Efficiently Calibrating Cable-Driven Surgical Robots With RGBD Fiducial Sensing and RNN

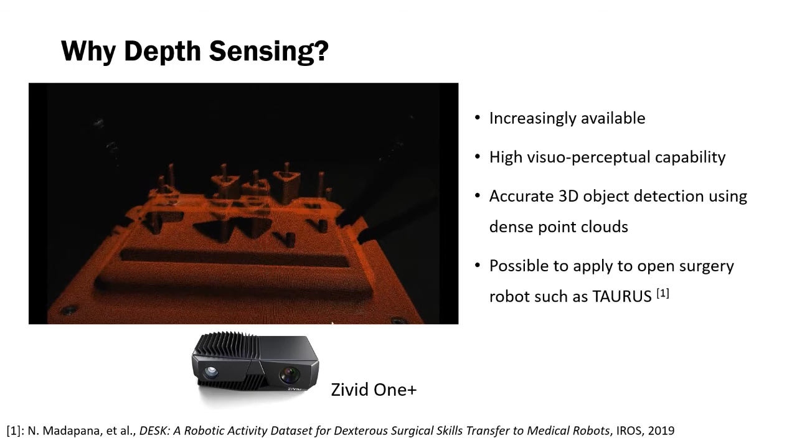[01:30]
Depth sensing has been increasingly available with its high visual perceptual capability, including accurate 3D object detection using the dense point clouds. With this merit, it has a possible application to open surgery robot such as Taurus from the SRI.